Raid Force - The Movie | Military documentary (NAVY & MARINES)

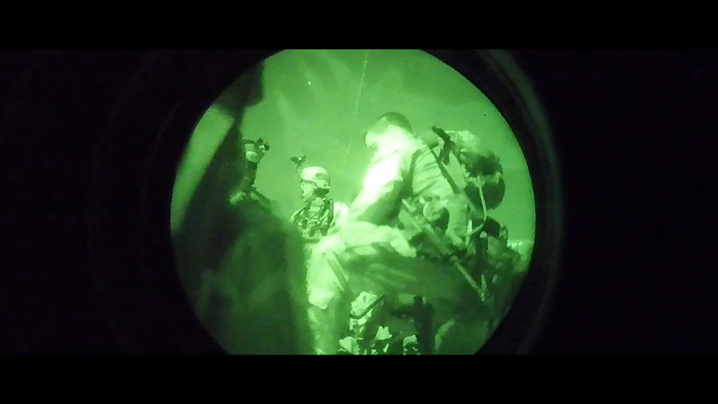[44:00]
We took station next to the ship,
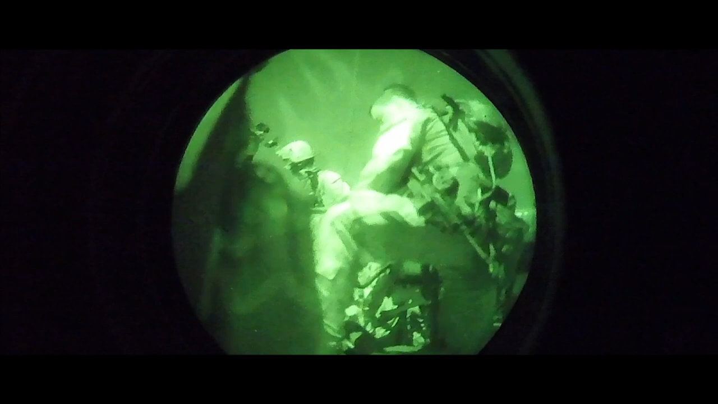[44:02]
checked our gear, tuned the radios, scanned the horizon.
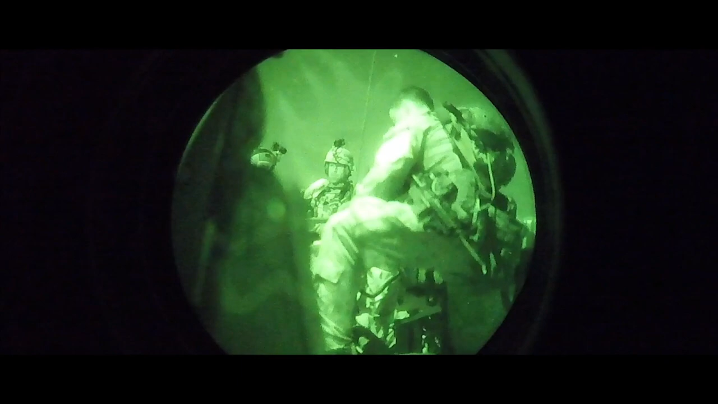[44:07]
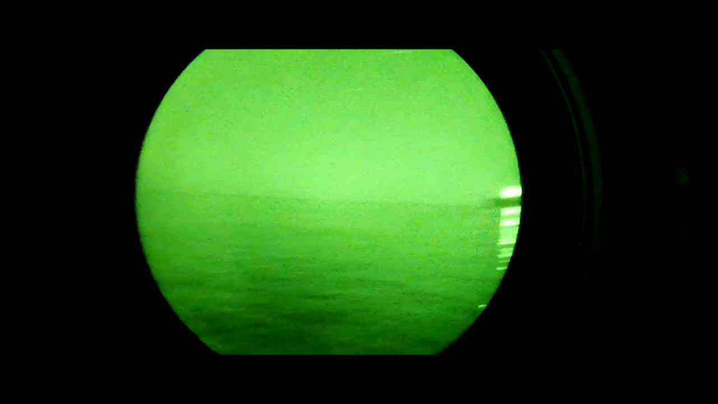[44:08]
A small boat with lights completely off idled in the darkness.
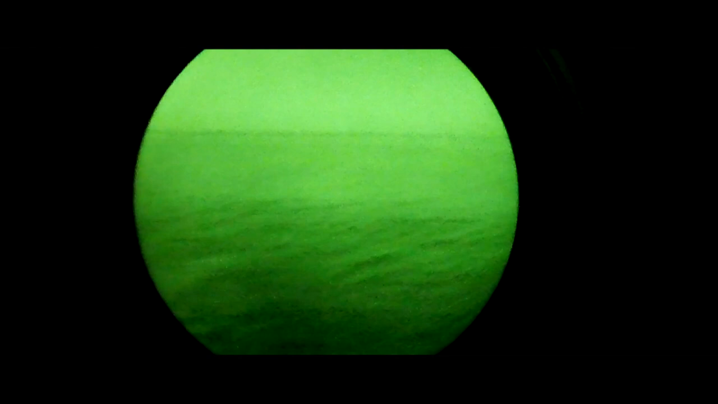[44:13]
It was only a stone's throw from us. Would have been no issue except we didn't have ammunition on board. We radioed to the bridge.
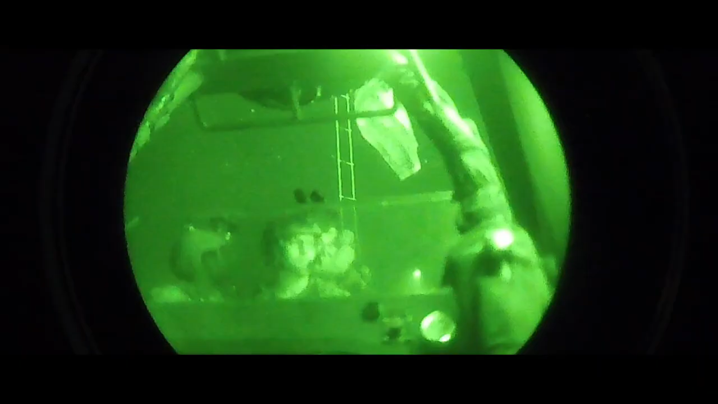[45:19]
The ladder was slick from the night's moisture.